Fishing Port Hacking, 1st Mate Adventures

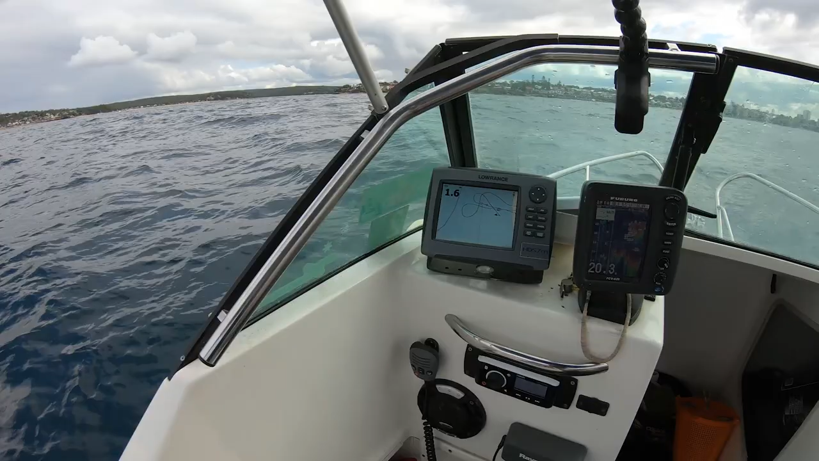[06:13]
All right guys, all I'm doing is using my sounder. You see all that there? That's bait.
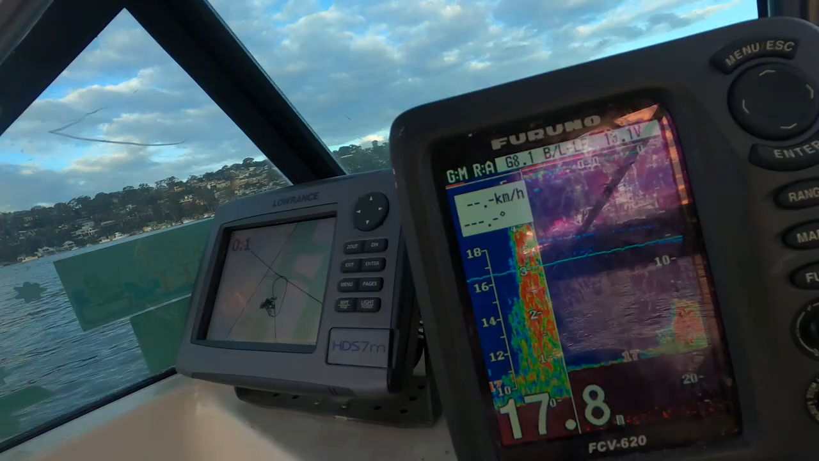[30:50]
I've never seen this in here before. And it is just unbelievable.